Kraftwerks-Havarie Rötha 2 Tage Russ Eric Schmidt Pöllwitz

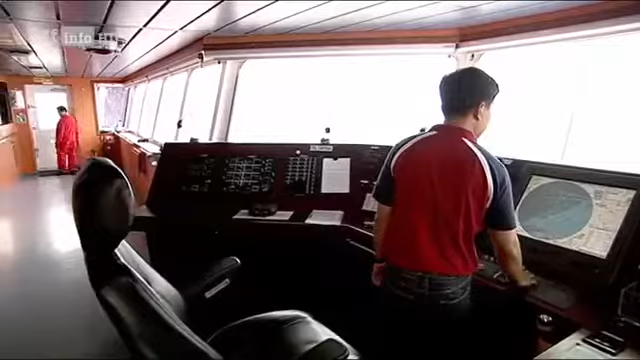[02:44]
Auch hier modernste Technik. Ein Autopilot hält den Kurs bis auf zwei Grad genau. Offizier und Kapitän müssen nur noch im Notfall ans Ruder.
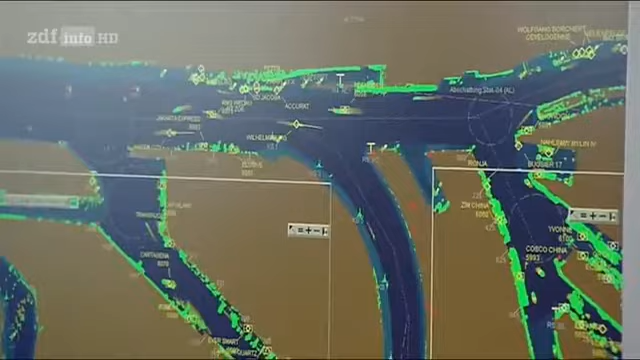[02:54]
Die Radargeräte verarbeiten die Datenflut des sogenannten AIS-Systems.
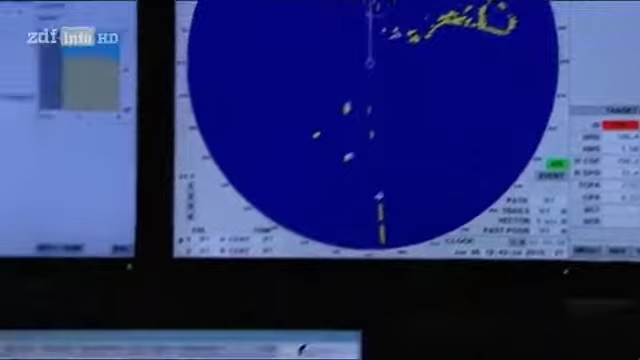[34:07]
Die Idee des Simulators ist natürlich grundsätzlich, dass man hier die Möglichkeit hat, Szenarien, Situationen zu üben, die an Bord schlecht möglich sind.
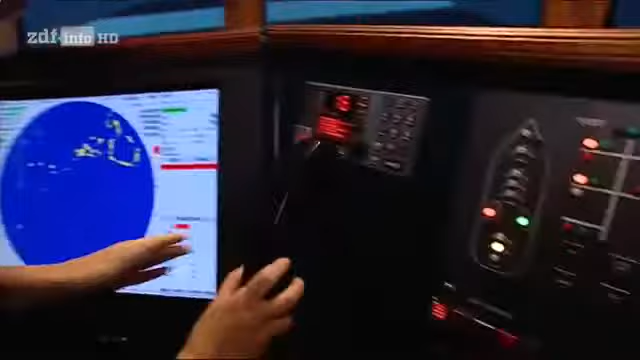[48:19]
Also man kann Übungen kreieren, was wir natürlich so im Mittelpart der Ausbildung machen.
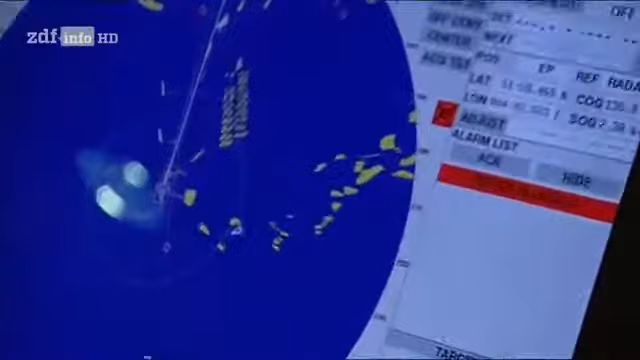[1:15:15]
Kapitänin in Spee, Birgit Schmunk, bittet den Tauer in der Zwischenzeit, eine Warnung auszugeben,
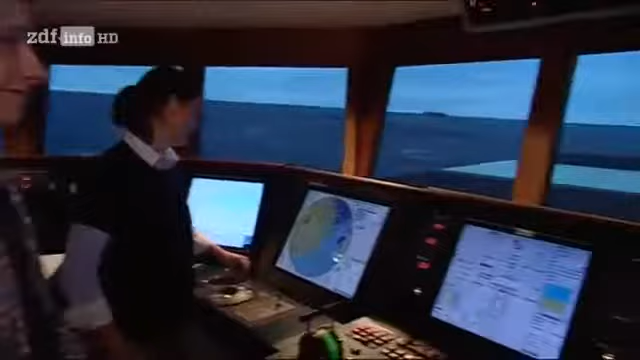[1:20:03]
Ein Stockwerk tiefer ist das Herzstück des Simulators. Die Server- und Ausbilderebene. Jedes Seegebiet der Welt ist abrufbar. Ebenso sind existierende Schiffe und Häfen am Computer nachkonstruiert worden,
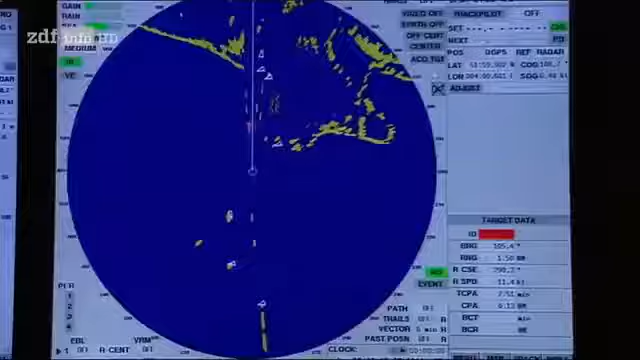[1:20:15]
um die Simulation so real wie möglich zu gestalten. Die Idee des Simulators ist natürlich grundsätzlich, dass man hier die Möglichkeit hat, Szenarien, Situationen zu üben, die an Bord schlecht möglich sind.